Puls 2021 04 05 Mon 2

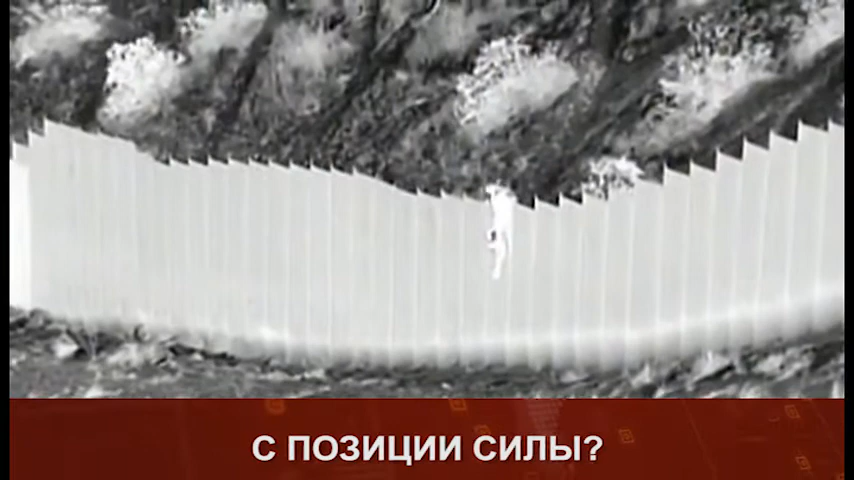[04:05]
Двое маленьких детей оказались брошенными прямо посреди пустыни Нью-Мексико и буквально перекинули через 14-футовый пограничный забор.
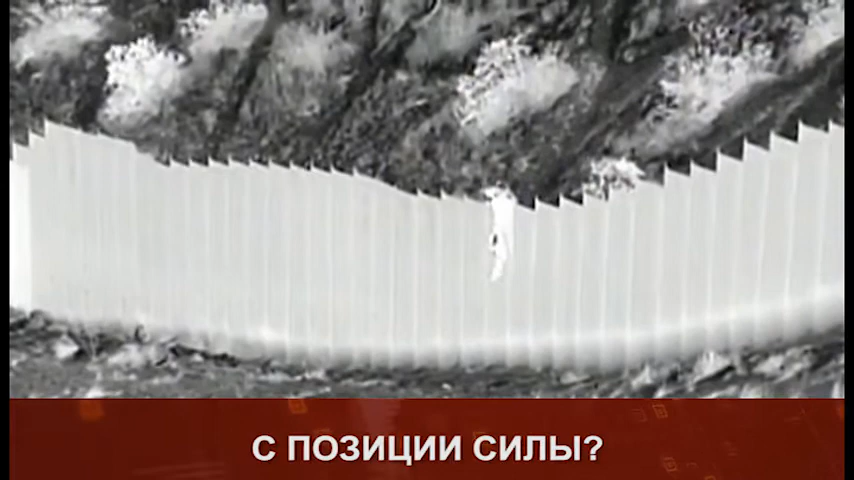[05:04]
На нем двоих молодых девушек перебрасывают через ограждение взрослые, а потом убегают на мексиканскую сторону границы. В заявлении, опубликованном на прошлой неделе, пограничный патруль отчитался.